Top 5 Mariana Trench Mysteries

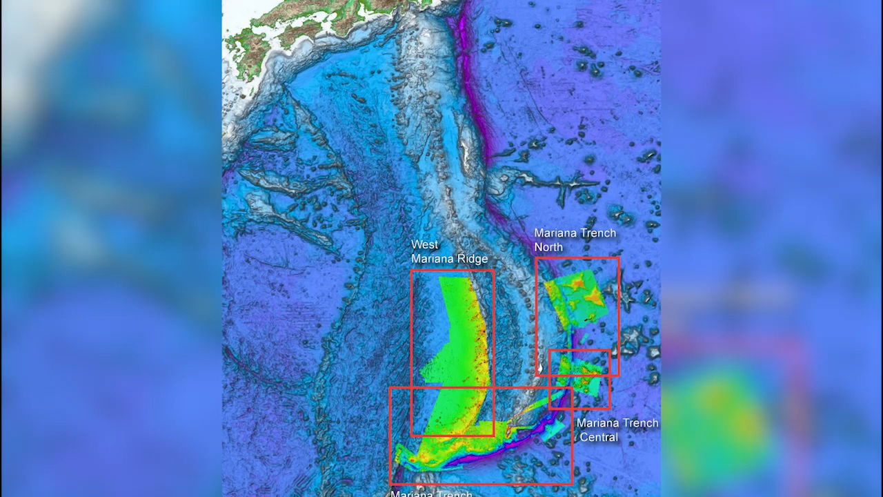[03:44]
four rock bridges were found in the Mariana Trench, stretching from one end to the other. measuring roughly 69 kilometers long.